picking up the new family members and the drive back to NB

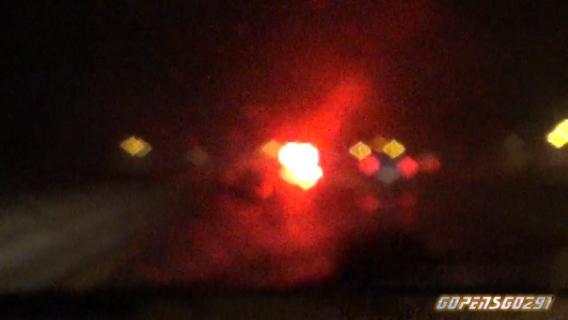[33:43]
It's a fire truck, and there's smoke, and oh my gosh.